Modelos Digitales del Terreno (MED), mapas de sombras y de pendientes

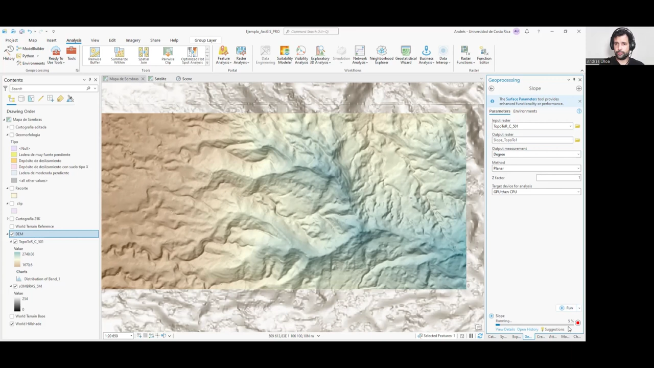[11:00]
Es solo Algunos De los otros Mapas También se pueden Hacer mapas De curvaturas Un poco más Elaborados
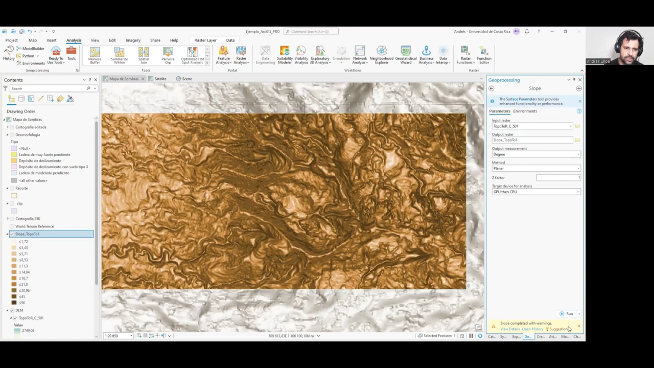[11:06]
Etcétera Y acá Tenemos una Clasificación Automática Del mapa De pendientes Si
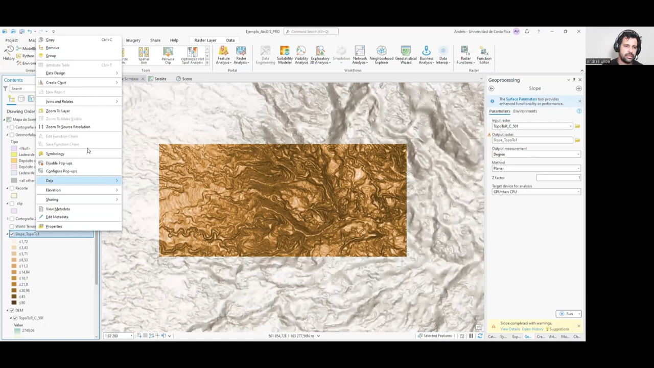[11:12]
la queremos Cambiar Igual Venimos acá Clasificado O Podemos poner Acá No sé Que tenga Diferentes colores Las zonas De mayor O menor pendiente Generalmente Digamos Se podría usar Un Una escala Gradual Donde lo más Anaranjado Sea lo de menor Pendiente Y lo más rojo De mayor Pendiente Al igual A este mapa De pendientes Lo metemos En la carpeta De modelos De elevación Del terreno
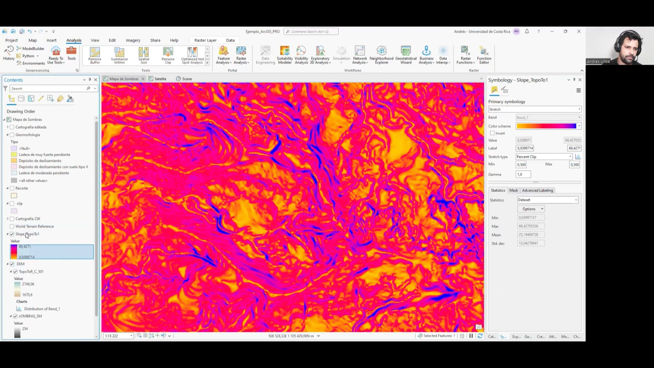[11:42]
Voy a apagar El de sombras Y le puedo poner Una transparencia Acá Para verlo Sobre el Hillchain Entonces Podemos distinguir Las
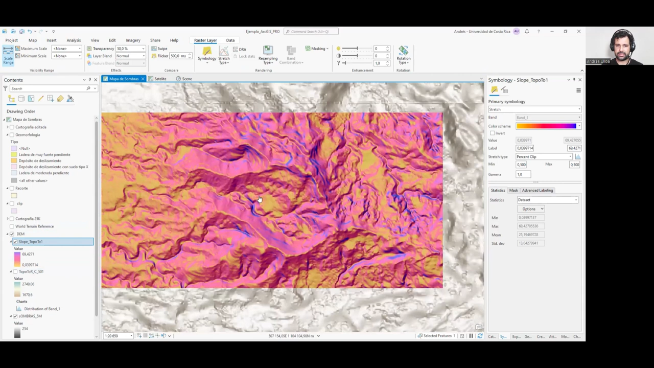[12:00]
Áreas De mayor Y menor Pendiente En estos casos Estas áreas De menor Pendiente Que se ven Acá Corresponden Muy posiblemente A depósitos De deslizamiento Bueno Y hay un montón De mapas Que se pueden hacer Más Con Estos
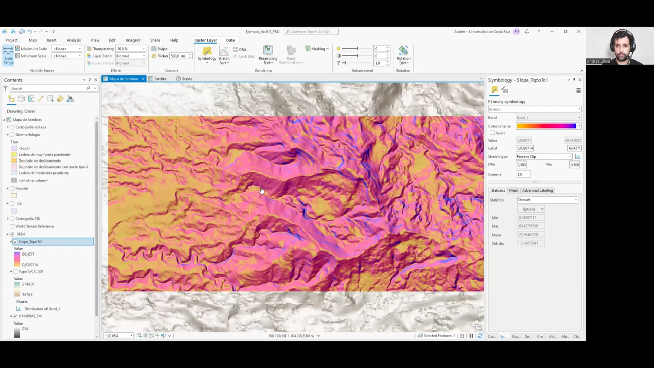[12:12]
modelos De elevación Pero En este tutorial Llegamos hasta acá Gracias Gracias